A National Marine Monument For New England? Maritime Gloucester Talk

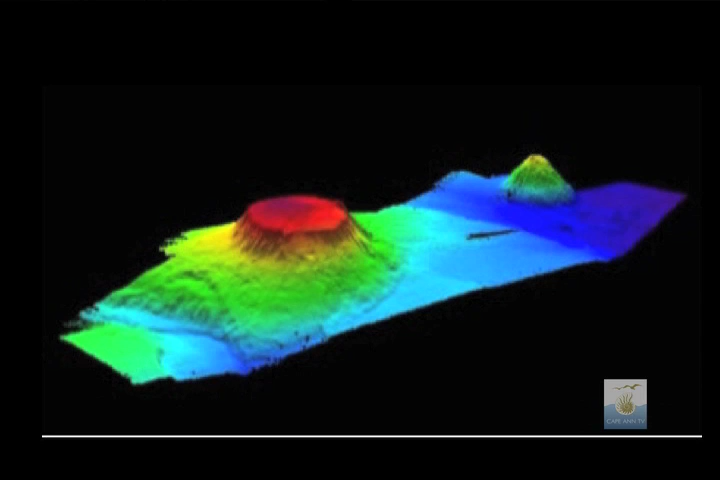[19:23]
This is a 3D representation of Bear Seamount on the left and Phasalia on the right, to give you sort of a sense of what they would look like if you could go down there.